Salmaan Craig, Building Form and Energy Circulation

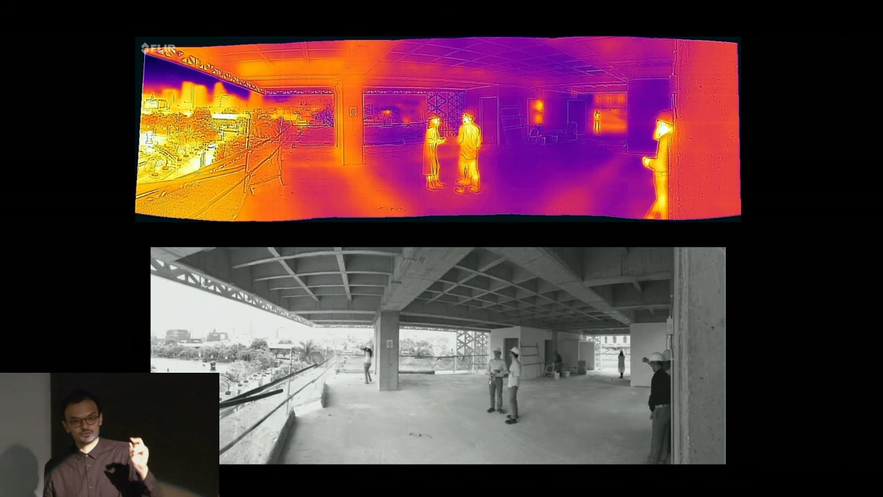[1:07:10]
big dienol shift and the cool temperature of 16 degrees at night that occurs regularly we can reliably cool down the exposed thermal mass in the structure and view through a thermal camera we see that its temperature is colder and what that means is this guy here it might be me is radiating his heat to that cold surface and